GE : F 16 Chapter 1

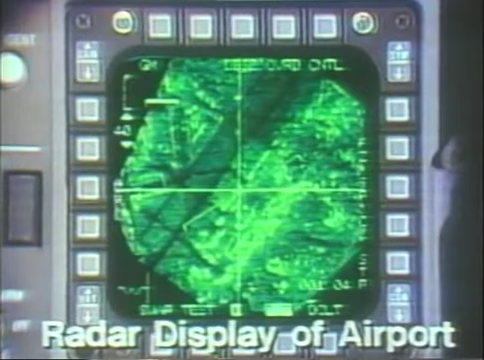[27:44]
Using the Doppler beam sharpening mode in conjunction with the radar bombing system, accurate weapon delivery is possible at night or through an overcast sky.
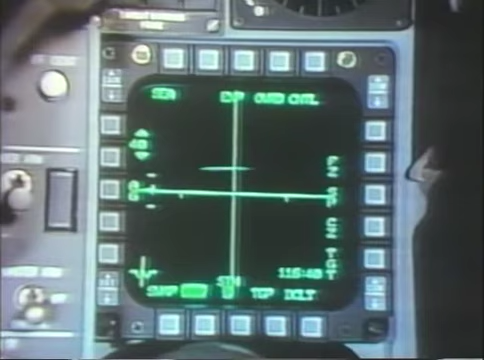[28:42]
While the F-16A has already demonstrated its excellent survivability in combat,
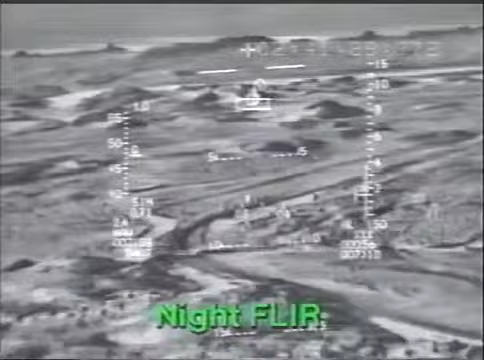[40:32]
The system provides the pilot with the capability to acquire, track, and attack ground targets under the weather, day or night, down on the deck, where he can take advantage of terrain masking.
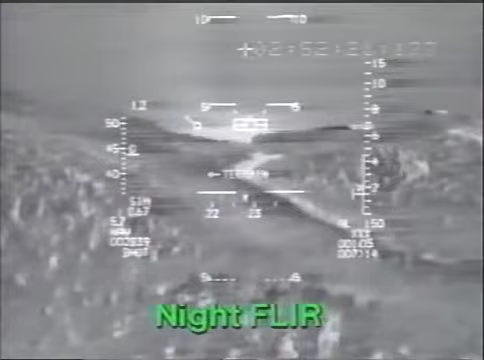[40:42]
Lantern gives the combat commander and his pilots the flexibility to use similar weapons and tactics to those they use in the daytime.
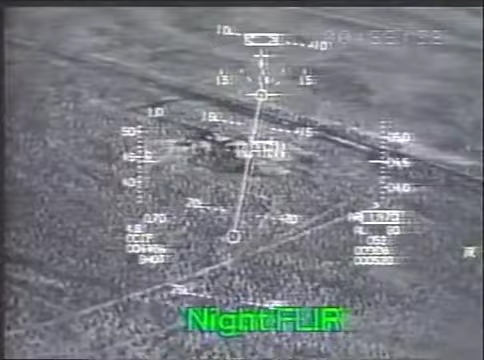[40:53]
The system enables the pilot to deliver conventional weapons with direct attack.
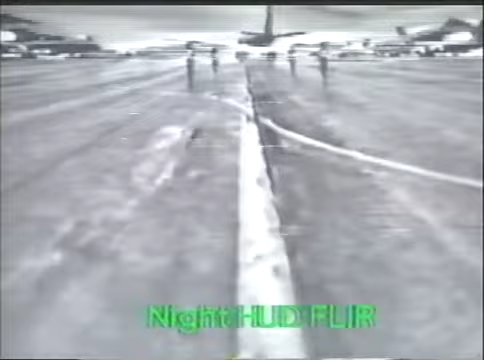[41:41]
In the air at night, the nav pod FLIR gives the pilot a clear and detailed image of the terrain.
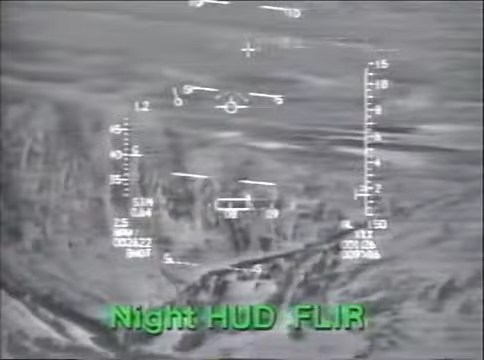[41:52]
He can easily identify landmarks for navigation updates.
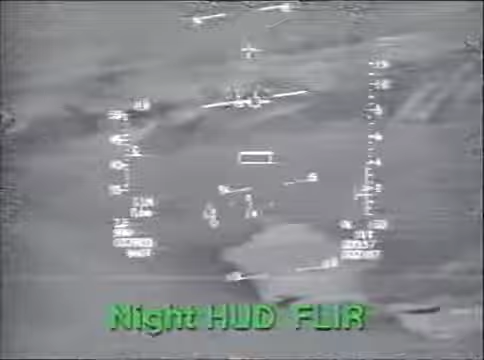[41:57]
The FLIR provides a visual backup to the terrain following radar for added confidence during low altitude flights.
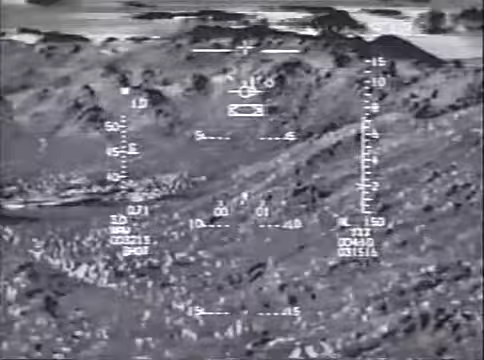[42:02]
The symbology in the head-up display provides the pilot with standard flight information, including flight path marker,
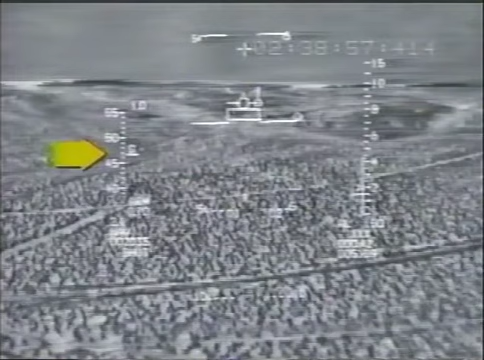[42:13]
airspeed, altitude, heading, and navigation information. The Lantern's terrain following radar provides vertical command steering information and is presented as the TFR, or Fly 2 box.
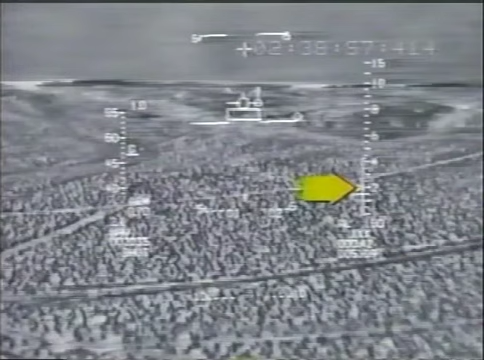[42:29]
To fly his set clearance plane, the pilot flies the flight path marker into this TFR box. The FLIR picture allows the pilot to fly through saddles and around other terrain features for masking,
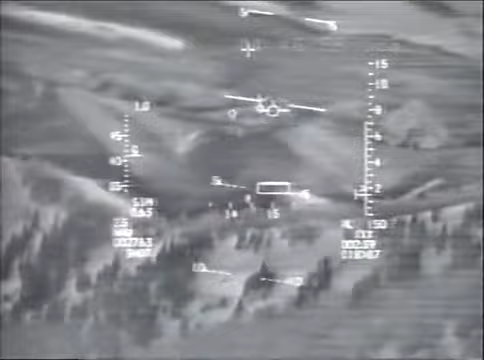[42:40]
rather than risking exposure during straight-ahead terrain following profiles.
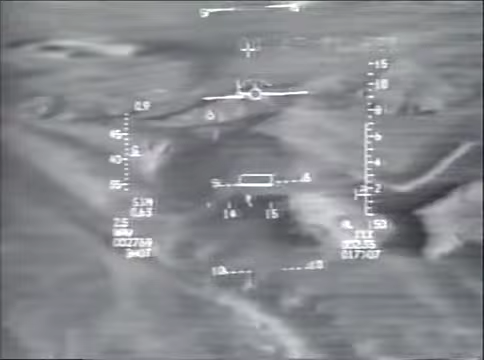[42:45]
The TFR provides the pilot with the ability to cross peaks and ridges at the desired clearance. The pilot maintains his overall situation awareness in the HUD.
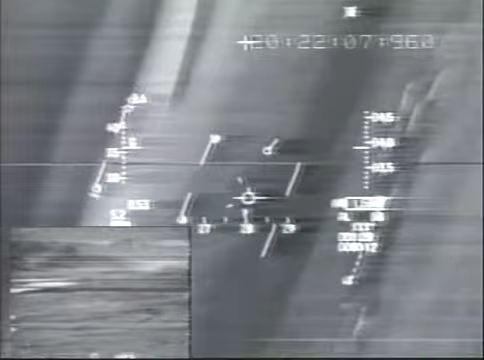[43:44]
The pilot enters the target area, descending to low altitude, using the navigation information in the HUD. He switches targeting pod magnification from wide to narrow field of view. As he approaches the target area, the target box in the HUD is displayed over the predicted target location. The pilot transitions to the head-down display
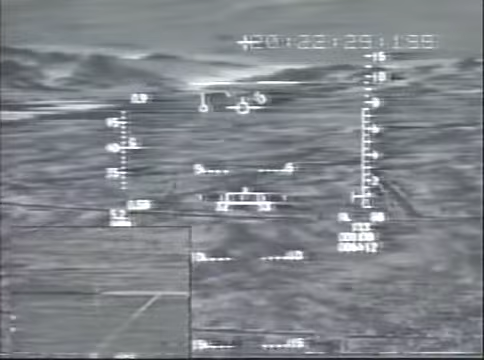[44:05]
to acquire the target and initiate automatic tracking.
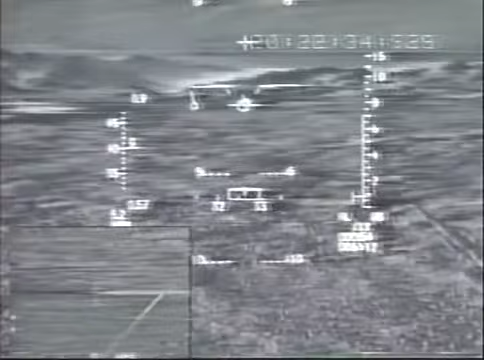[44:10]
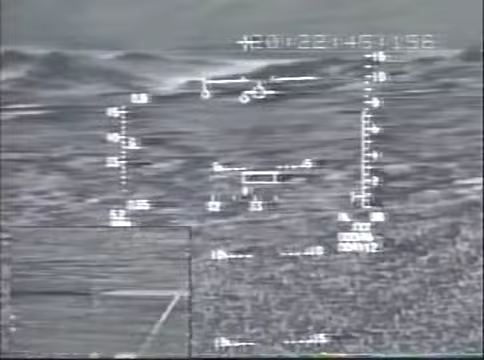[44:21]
After target lock-on, the attack is flown head-up, with all weapons delivery calculations and functions performed automatically. The missile bore sight correlator will automatically hand off the target to a Maverick missile and ready it for launch.
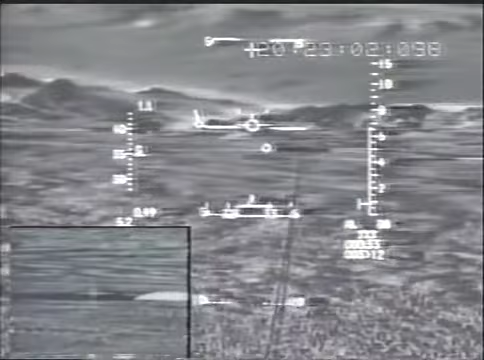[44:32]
Using the head-down display, the pilot performs target recognition of the moving vehicle. Identifies the target as a tank. The targeting pod tracker stays locked on, even though the vehicle makes a sudden 180-degree turn.
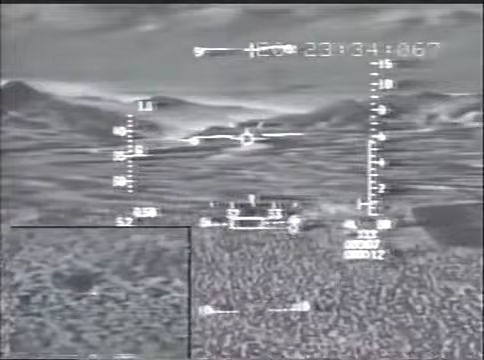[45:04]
After the attack, the pilot turns away and leaves the target area at low altitude.
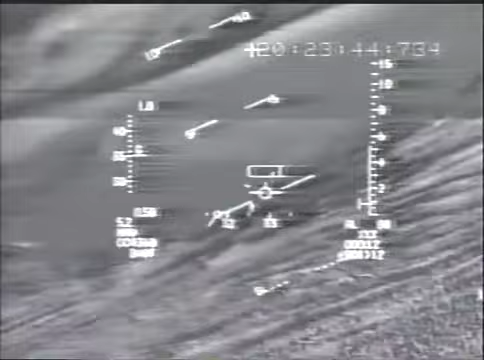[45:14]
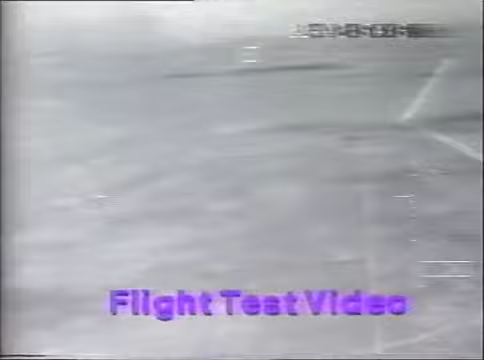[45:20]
This sequence demonstrates performance of the pod stabilization and tracking system during a high G attack maneuver.
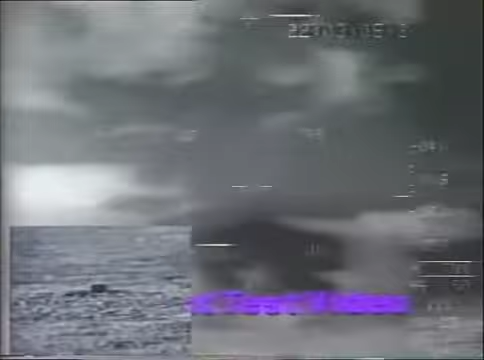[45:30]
The pilot executes a 4G pull-up to 45 degree pitch, then a 4.5G slice-back maneuver.